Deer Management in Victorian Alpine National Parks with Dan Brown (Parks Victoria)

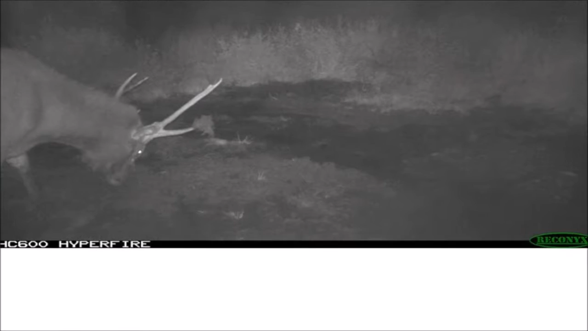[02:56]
an alpine peatlands and the endangered community that's home to several endangered species and making a real mess of it.